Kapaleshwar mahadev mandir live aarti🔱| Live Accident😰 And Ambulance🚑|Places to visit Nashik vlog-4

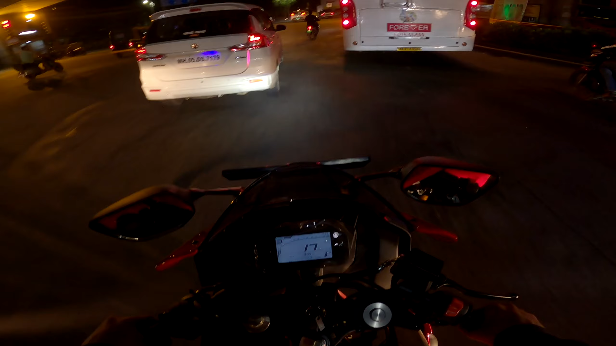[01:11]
द्वारका से अपने को 5 से 10 मिनट लगेंगे पहुंचने के लिए, और अपन थोड़ा रॉन्ग साइड जाने की कोशिश कर रहे
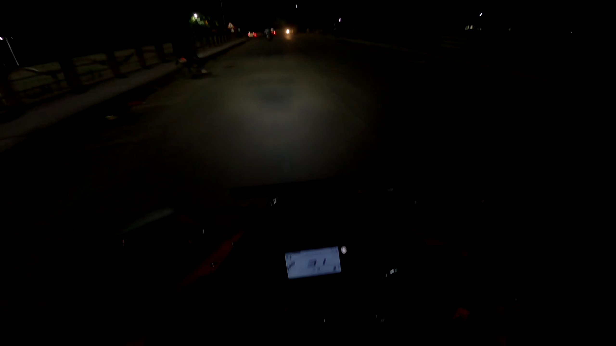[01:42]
नदी का बीच, और यहाँ से अपनी गोदावरी नदी चालू हो गई है। यहाँ से राइट मारने के बाद अपना पंचवटी जाने के लिए रास्ता।